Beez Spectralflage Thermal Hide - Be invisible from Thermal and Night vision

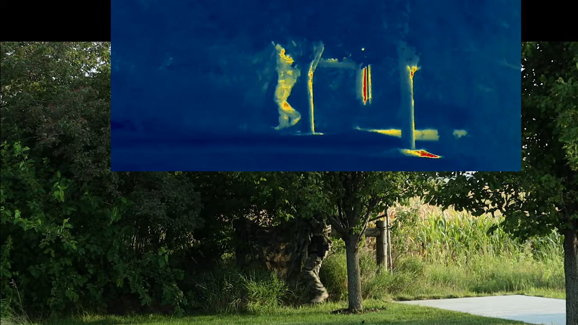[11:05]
It's pretty wild. I'll just fast forward this, come back around again. And then I want to show you one more time just removing the hide so you see what it looks like under, you know, with it removed under thermal. It actually has a lot more shape to it even under thermal.
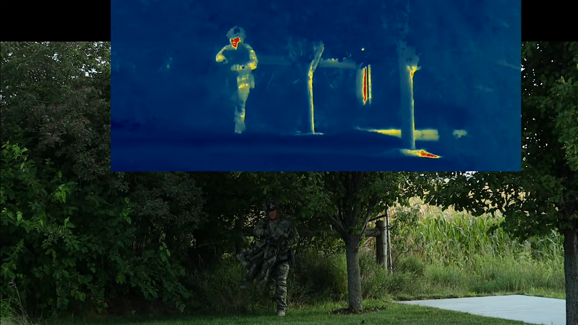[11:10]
Like it doesn't just sort of like a big block of just black.
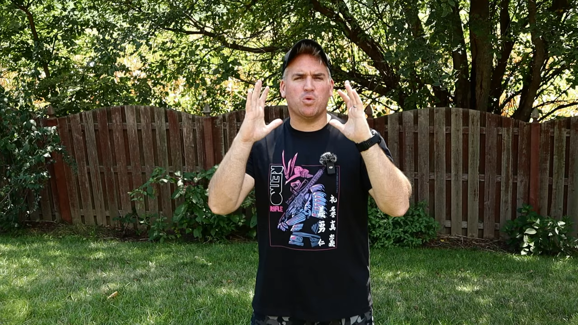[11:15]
Now, I just thought it was wild how easily you could see me this time. But then you just totally disappear when you drop beneath the hide. Super impressed. Alright, but let's see if the bee's hide can keep this up. And let's keep this testing moving and we'll go back out at night and see how it does under IR illuminated night vision.
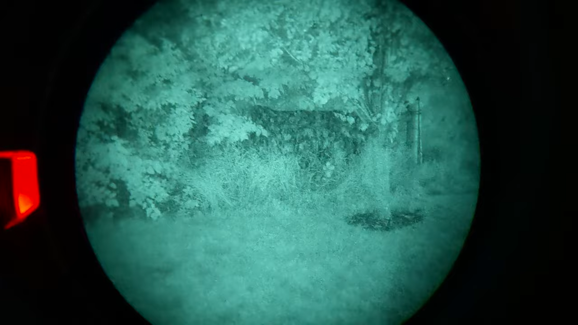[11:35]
Okay, I think this is a holy hell moment because look at how ridiculous this looks under IR. I'm going to keep getting a little bit closer. But just look at it initially, that blends in extremely well.
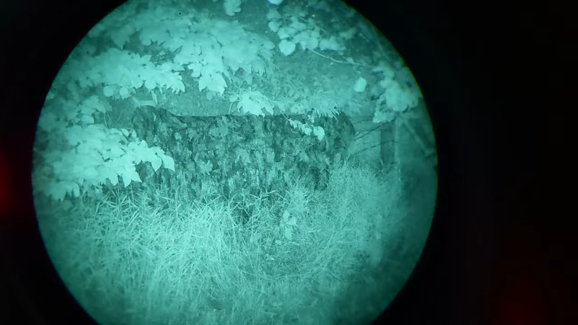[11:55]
We're not seeing that weird just like sheet that we're seeing with some other tests. This really blends in and just hides to the eye.
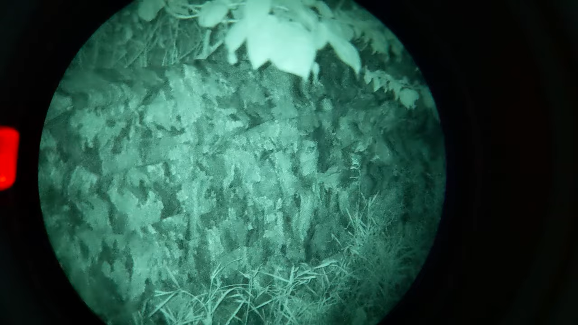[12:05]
Look, look at it super duper up close. Even then, it just looks like a weird mass like you can't really tell what it is. It's not looking like, oh, you threw a sheet over this barricade here. Look at this from a distance. If you kind of scan around, it just blends right in.
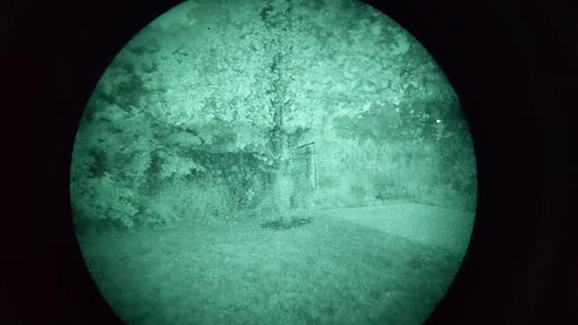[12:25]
Like, I'm going to be surprised if you can even see that at all. Really, really impressive.
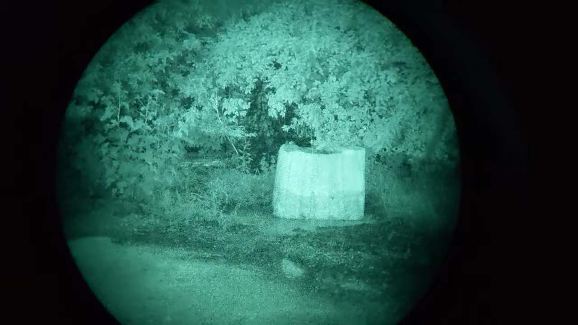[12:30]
And here I actually hit it in that original position where we were doing the, you know, the daytime testing.
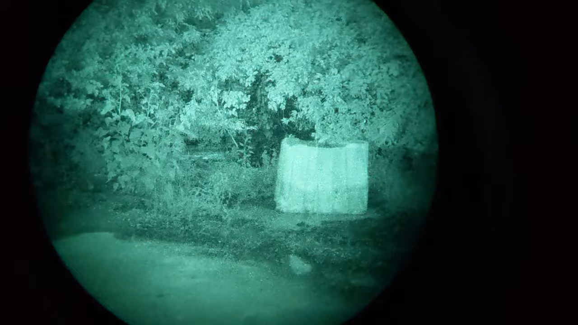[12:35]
I don't know if you can see it because it's right there. That's how well this is blending in.
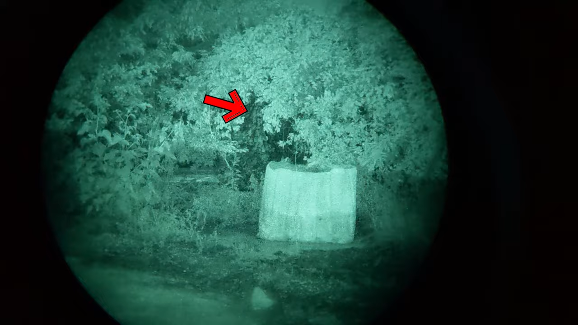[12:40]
Coming a little bit closer, you could see just how well this does under IR.
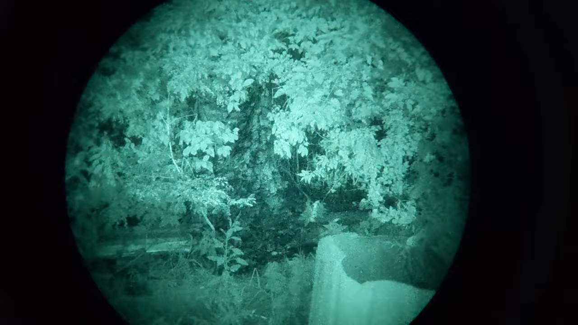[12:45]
We may have a contender that can actually do all three spectrums. I did turn on the IR illuminator,
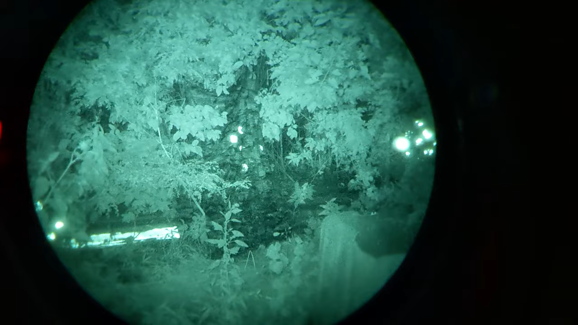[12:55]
but I just happen to have one of the road reflectors the hide was actually in front of. So that's what's bouncing through there. So not the best test.
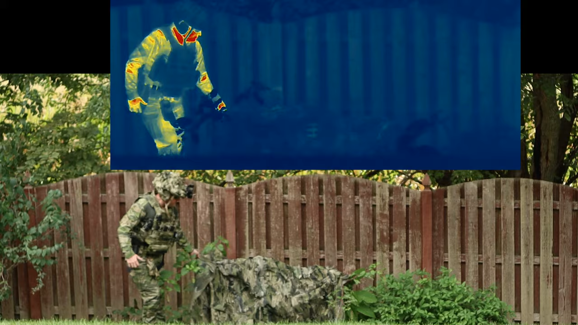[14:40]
Now what we're going to do is we'll actually try this out just wearing it. Again, though, I'll just show you real quick what it looks like just me. And then we'll throw the hide on. As a reminder, it's not designed to be like this.
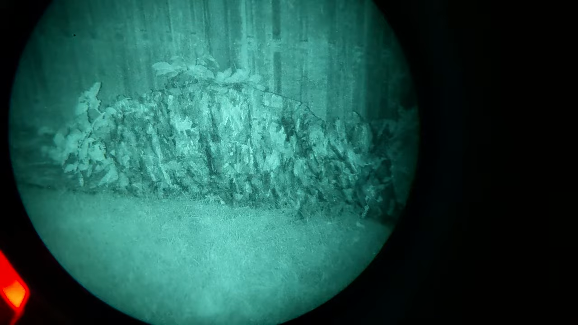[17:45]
Look at how well the pattern does. I have the IR illuminator on so you can just see how well it's doing under illuminated night vision. It just blends in. It's not important. It just looks like a mess of nothing. Here we are from a distance. You can't make out anything going on back there. It looks like nothing. It's not shining like a sheet. It's blending in super well.
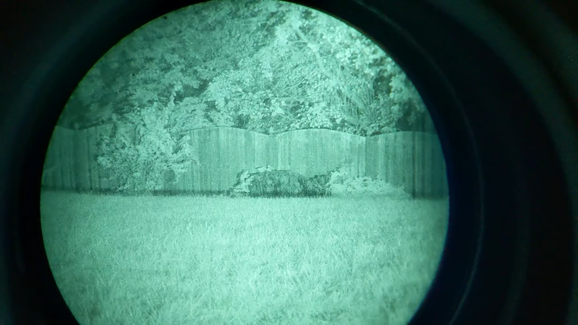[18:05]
Here I turn on the actual D-Ball D2 diffuser illuminator. It's kind of diffusing the whole area. Here you can see the hide is a bit of a different reflective pattern.
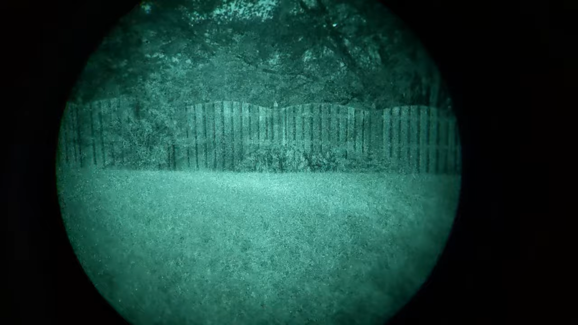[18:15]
So the contrast kind of makes it show up, but it's not actually reflecting IR. So make sure you're paying attention to what exactly is happening here. Getting close, you can see it a little bit better. It did kind of the same thing. See how it doesn't really make the hide glow or anything. It really just has a nice camo pattern to it. It blends in really well. I think I'm most surprised on how well turning this illuminator on and off, how well it does under IR, particularly when there are other hides we've seen that have kind of had a challenge here.
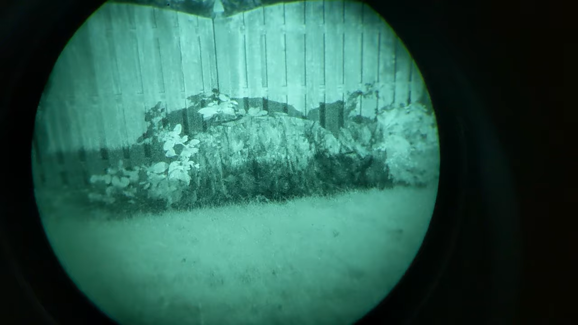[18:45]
Putting on the focused illuminator mode, it really just kind of burns everything out. It's just so bright. It starts to auto-gate the PVS-14s anyway, kind of what you're seeing here. It just makes a mess of things. But you can tell the hide itself isn't having any more challenge. The challenge is in the contrast between how the plants and it reflects.
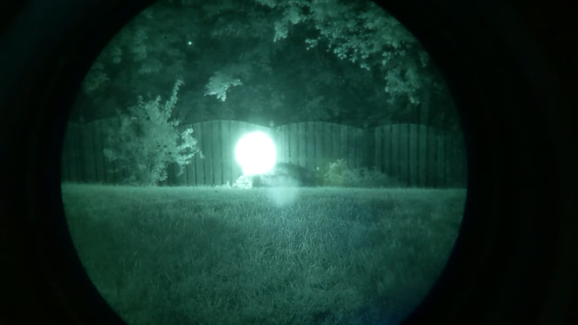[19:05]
So that's something you run into with your gear anyway. But we get a little bit closer here and you can see it's not causing any issues. It really just looks like plants.
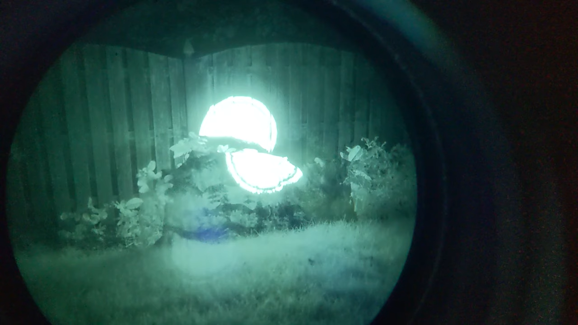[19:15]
See how those leafy bits kind of come through? It's pretty amazing that the entire camo pattern is still visible under night vision.